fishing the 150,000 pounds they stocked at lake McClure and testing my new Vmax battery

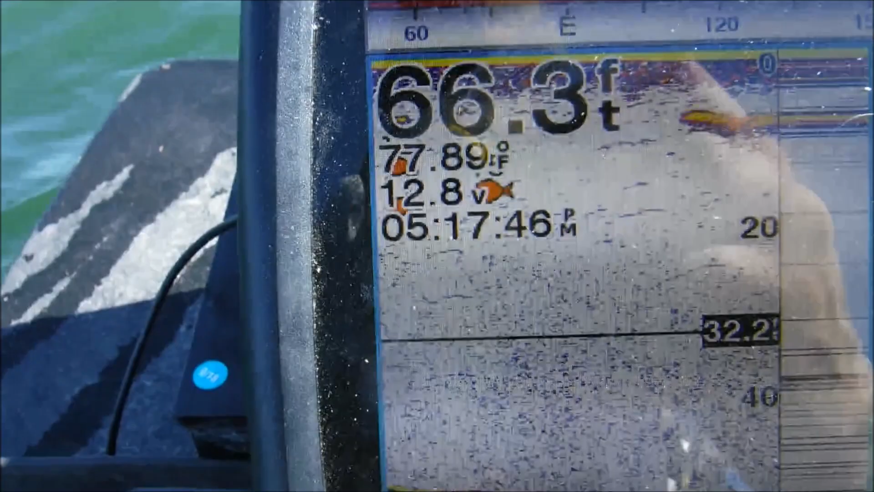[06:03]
On screen: depth 66.3 ft, water 77.89°F
all right guys 5 17 is what time we're trolling on that VMAX
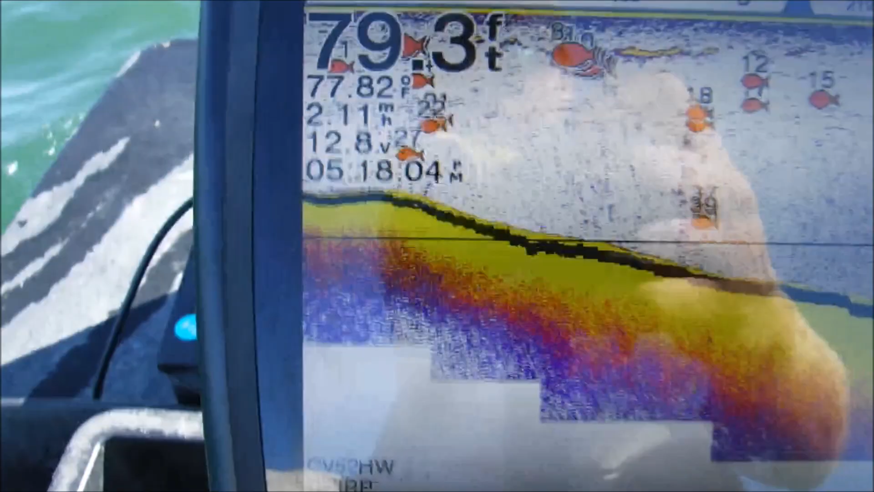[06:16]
On screen: depth 79.3 ft, water 77.82°F
because let me see on number three that's going to keep me at about two miles an hour
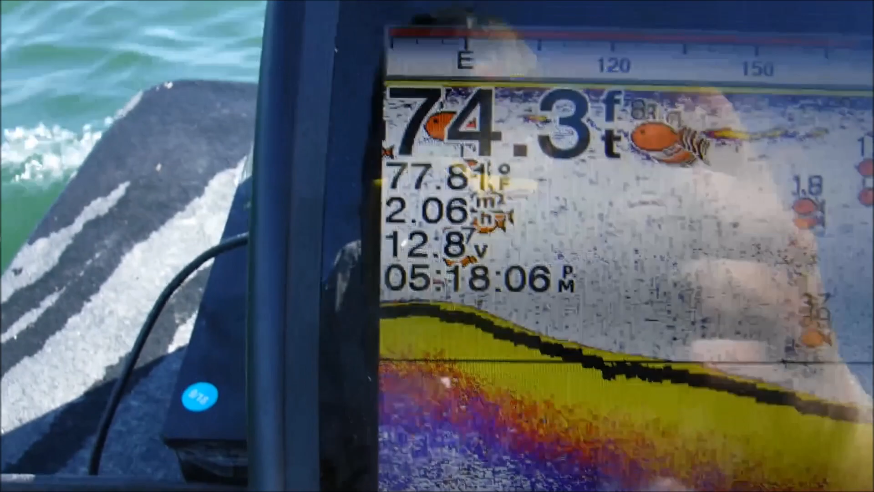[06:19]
On screen: depth 74.3 ft
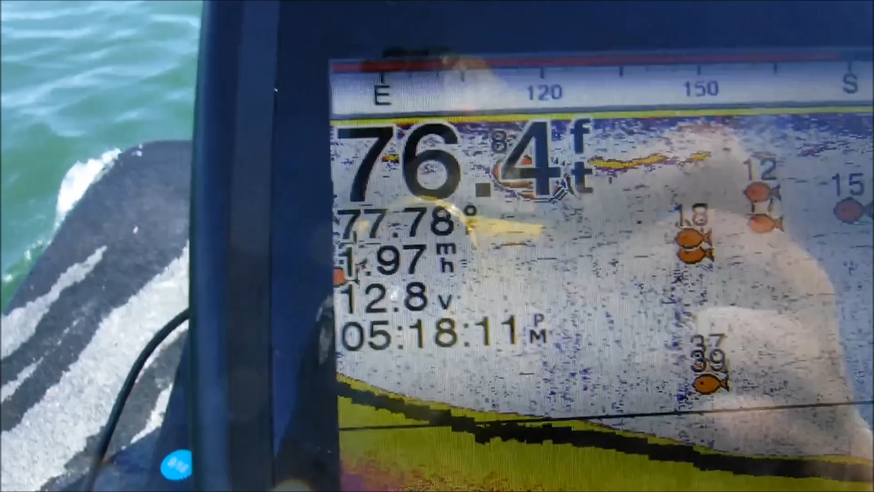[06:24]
On screen: depth 76.4 ft
so we're going to stay with number three and we're going to play with it see how
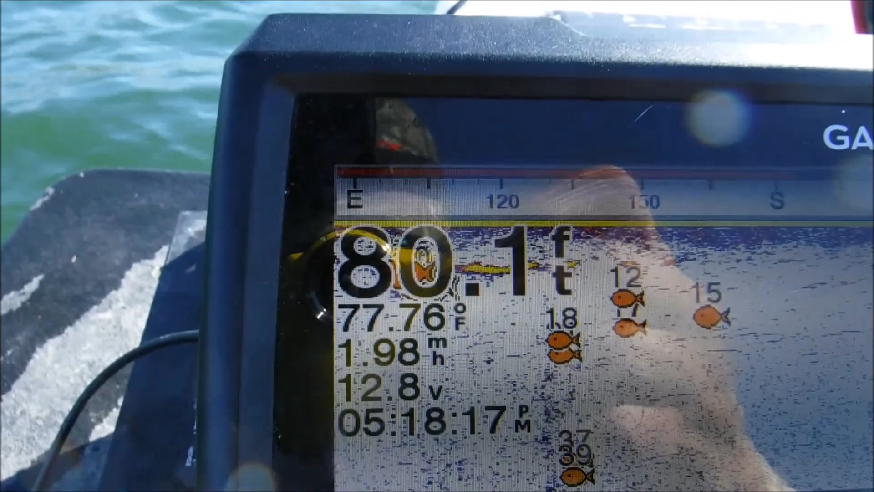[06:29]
On screen: depth 80.1 ft, water 77.76°F, speed 1.98 mph
long this battery lasts like I said it's 520 almost
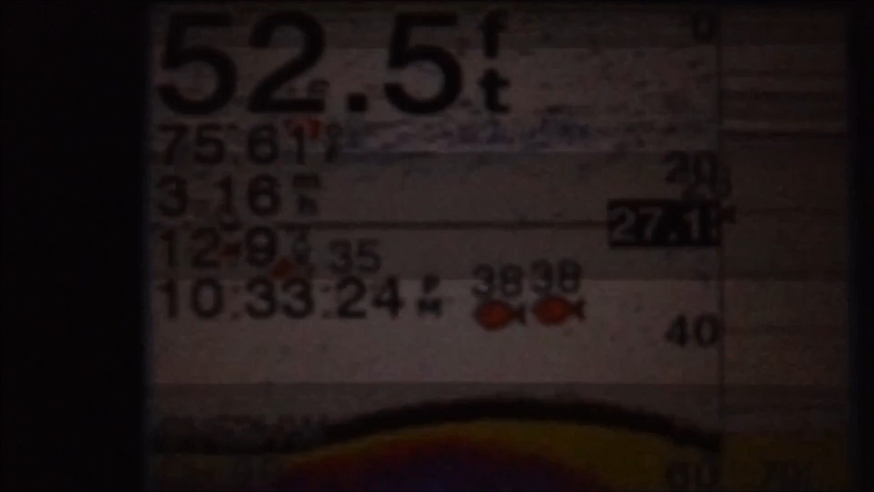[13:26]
On screen: depth 52.5 ft
10 30 we're still able to push 3 miles an hour we'll check the charge when I get home but that's pretty good so far